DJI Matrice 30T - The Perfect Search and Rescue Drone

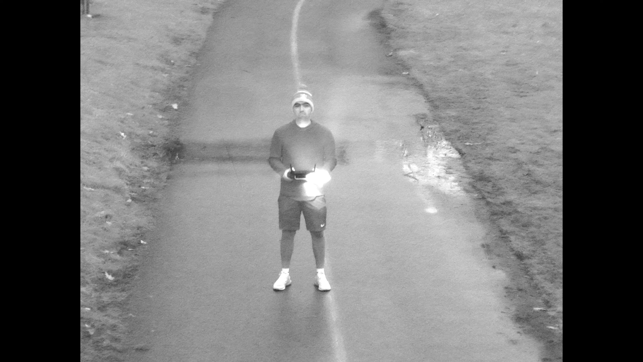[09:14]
Like even in a pitch black parking lot, it can produce photos with a zoom camera that look like they were captured during the daytime.